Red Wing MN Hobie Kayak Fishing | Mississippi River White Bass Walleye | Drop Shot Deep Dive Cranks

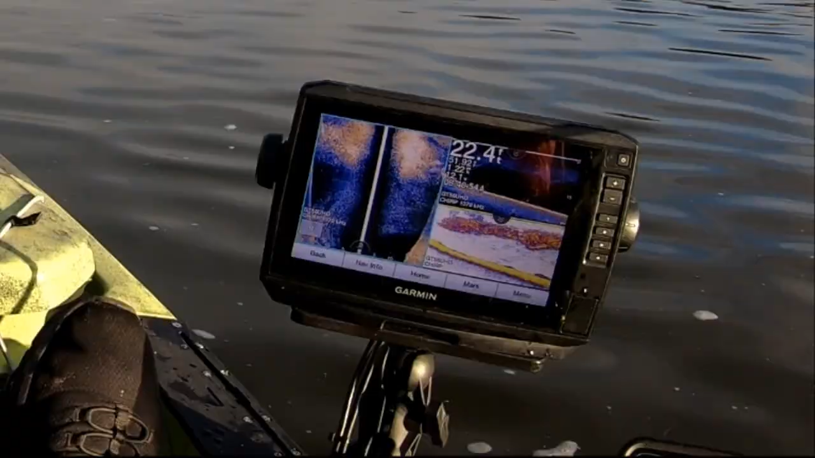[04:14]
Wow, look at that school of fish. That is amazing. Those are probably all shads or minnows, or maybe even schooling small white bass. Wow, there's so much bait fish here.
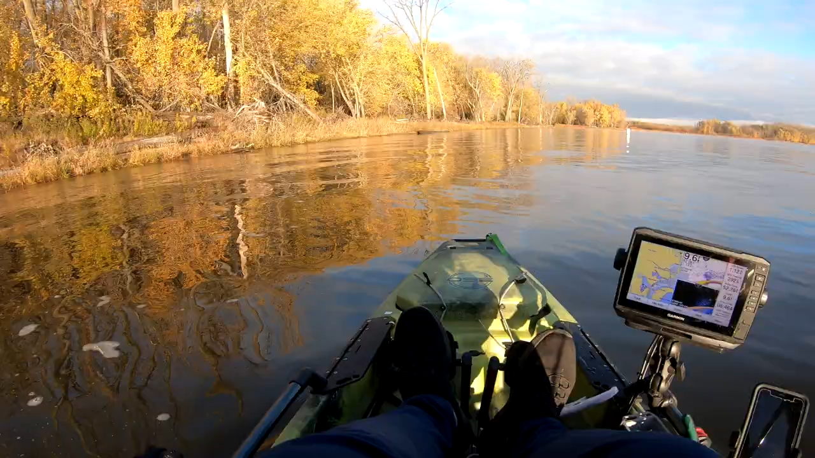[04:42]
So much bait fish. And my hands are cold.